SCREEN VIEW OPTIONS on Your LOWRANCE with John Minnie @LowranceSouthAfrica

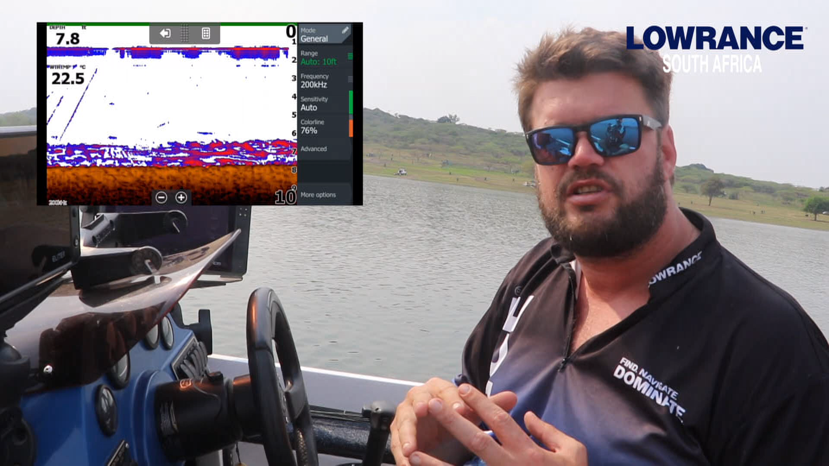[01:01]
On screen: depth 7.8 ft, water 22.5°C
So what Lowrance have done is gone taken the down scan feature and then overlaying the actual arches onto the screen,
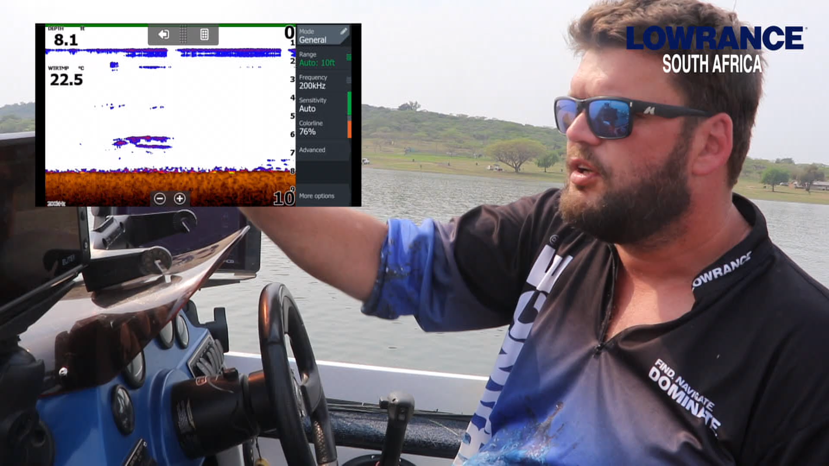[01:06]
On screen: depth 8.1 ft, water 22.5°C
so that now you'll have a structure bottom on down scan with 2D sonar arches overlaid,
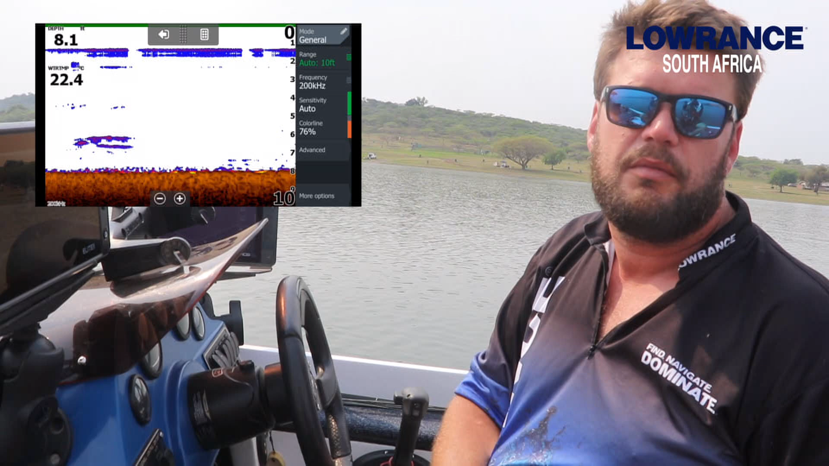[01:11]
On screen: water 22.4°C
so that you can utilize the whole screen.
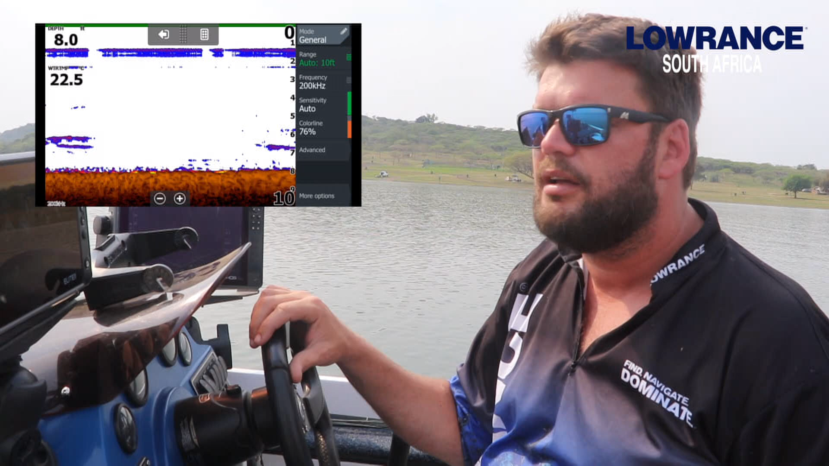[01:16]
And instead of splitting it between down scan and sonar, we can now put them together, and you get the best of both worlds.
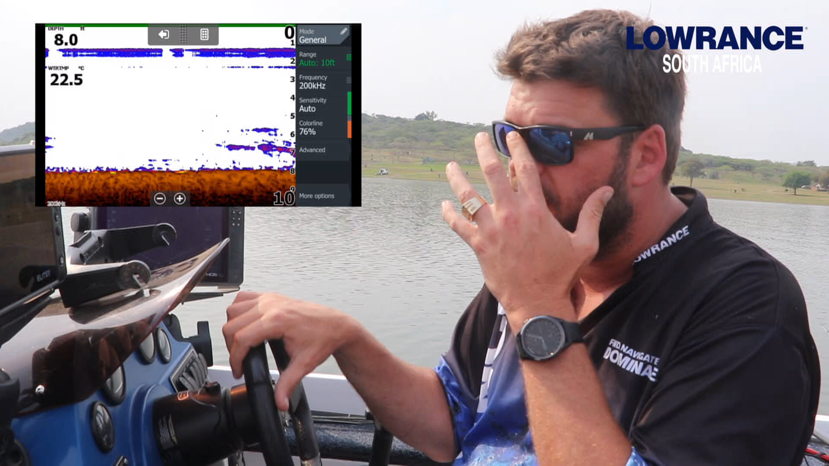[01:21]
On screen: water 22.5°C
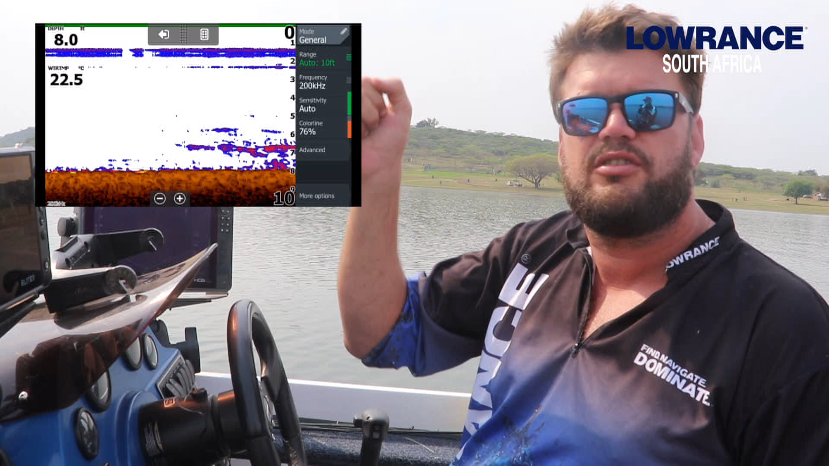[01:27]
Especially when the guys have smaller units and you're standing up in the front, you're very far away from the screen, so the bigger your screen can be at any given time, the better it is for you.
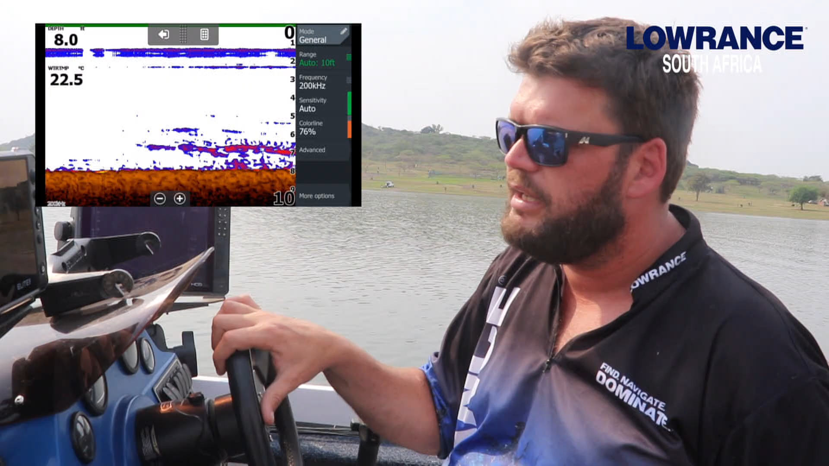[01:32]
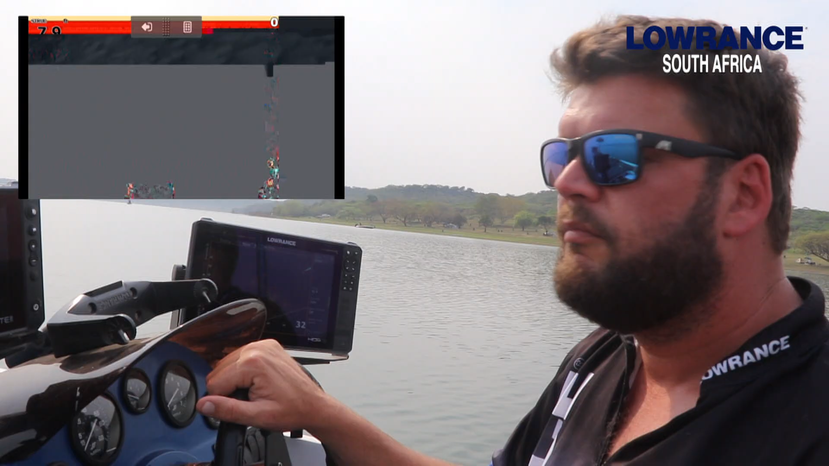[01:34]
And then guys, you can obviously see on the screen there's different palettes to choose from. I'm a big fan of the blue palettes and palette number one.
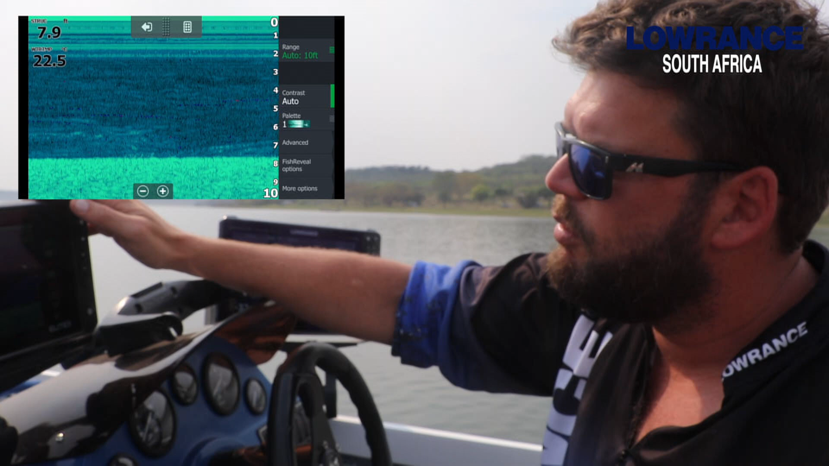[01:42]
I'm not very fond of the other colors. I find that I see targets a lot better and structure a lot better with the blue in the background. So that is my preferred bottom color.
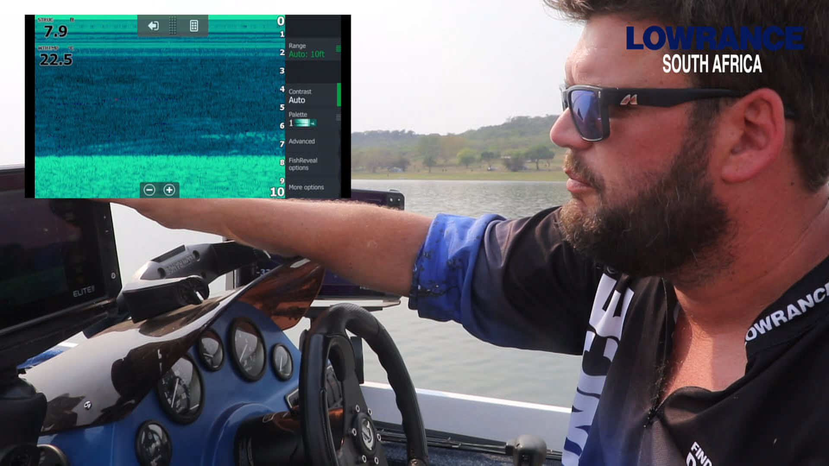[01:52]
So obviously when you're moving, like I said before on the sonar videos, you have to move between 2 and 5 kilometers an hour to get a better reading, otherwise you'll start pixelating when you're standing dead still.